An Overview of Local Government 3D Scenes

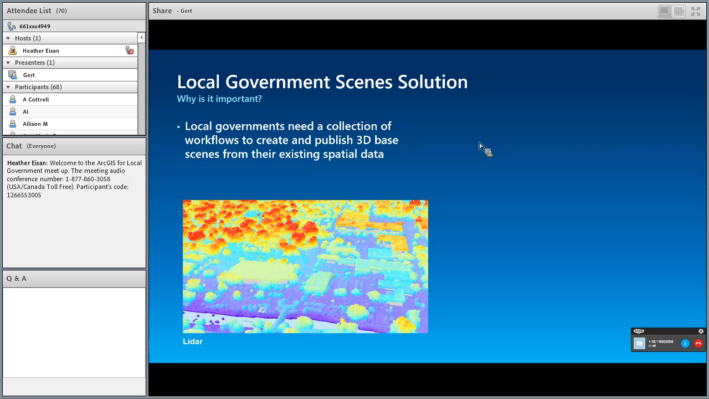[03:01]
Lots of local governments have collections of LiDAR data. And also, lots of local governments have building footprints. So these two data sources, we wanted to create the local government scene solution.
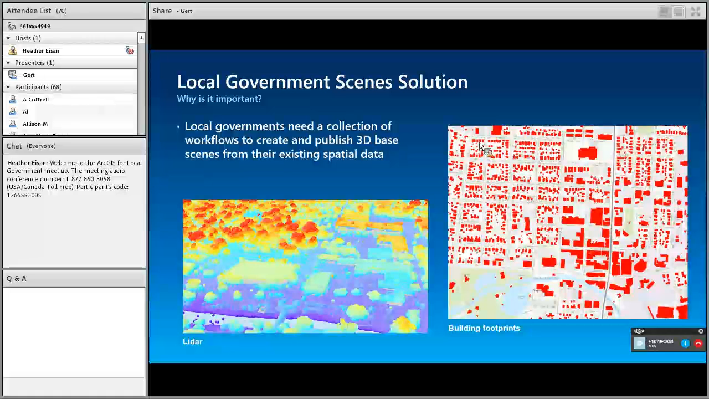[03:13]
So this is what we created.
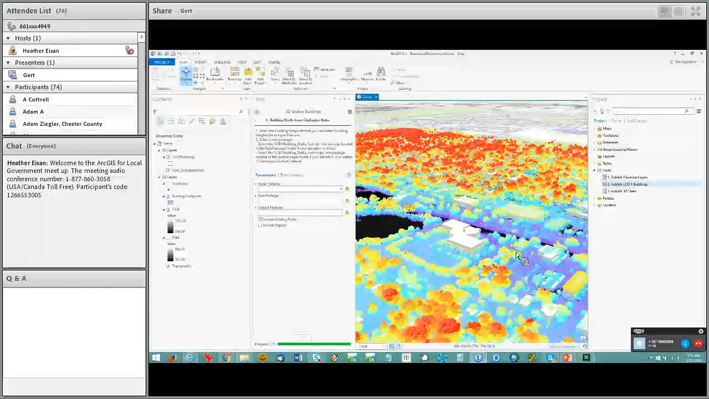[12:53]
We turn off the LIDAR. So this got generated automatically through the tasks. And then the last layer is our 3D trees.
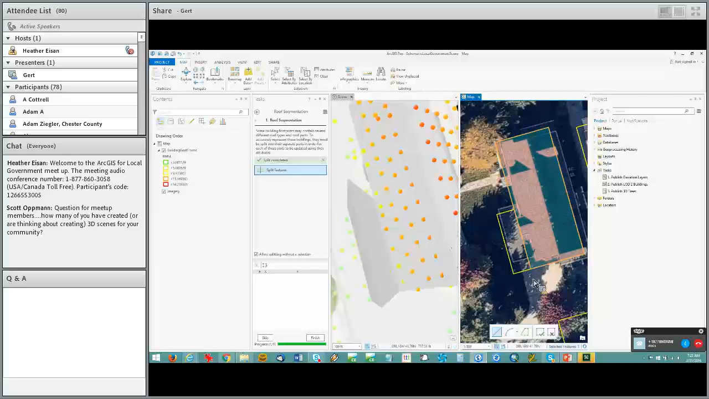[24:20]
So we're creating two segments, and then we can change the roof form for the two segments, right?
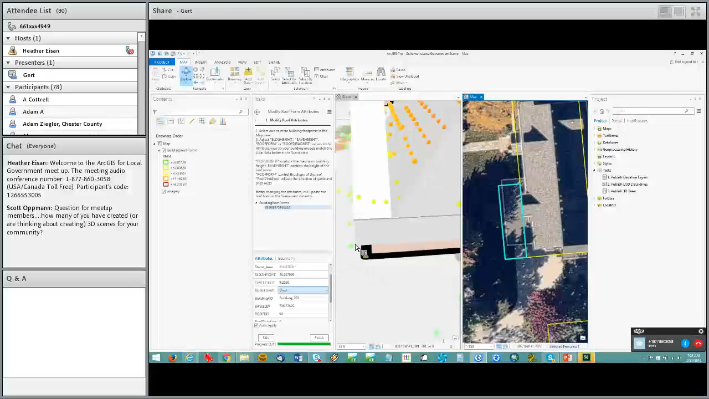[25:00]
But for this building, I just now want to make it a shed roof. And because it's a procedural building, you can see that the roof instantly changed. But because it created the roof with the incorrect